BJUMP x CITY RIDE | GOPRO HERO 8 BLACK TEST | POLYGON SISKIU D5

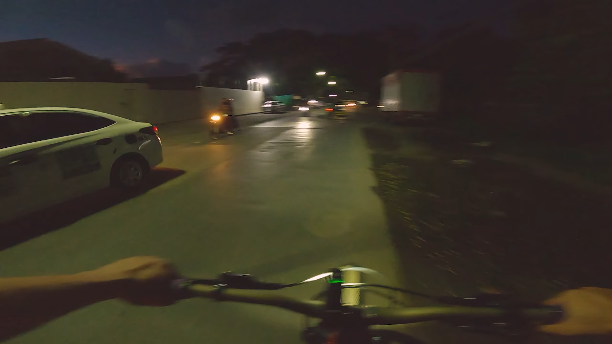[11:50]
So guys, dito na tayo sa pataong lugar. Try naman natin itong GoPro sa madilim night.
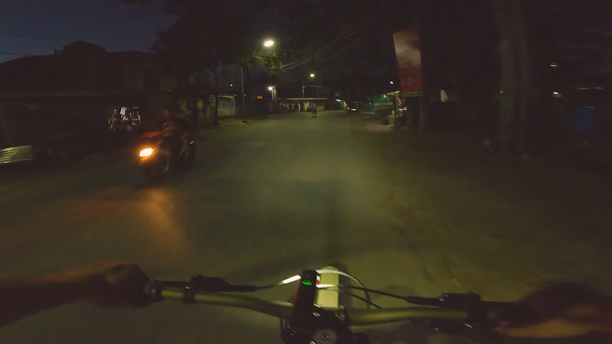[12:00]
Sky GoPro at night. Maangas lang. Approaching.
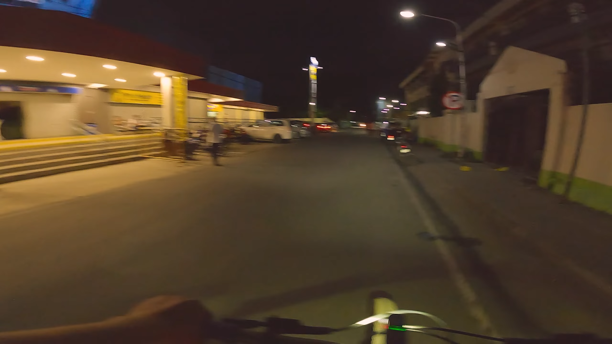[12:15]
Ayan. Sa madilim tayong lugar.
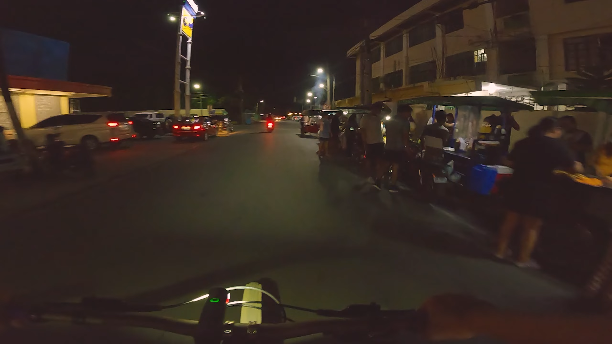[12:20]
Konti ang light. May mangga juice ba?
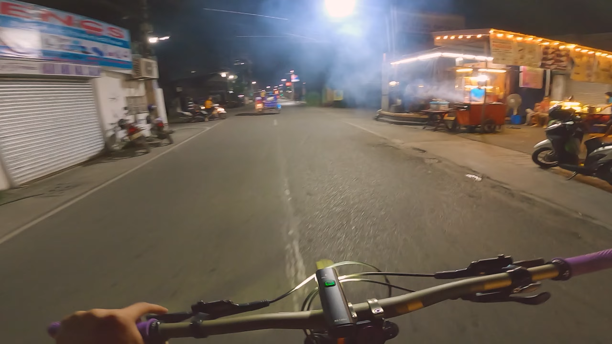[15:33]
Nahulog ang ating bike computer. Ito nga tayo. Yes sir. Bonifacio Street.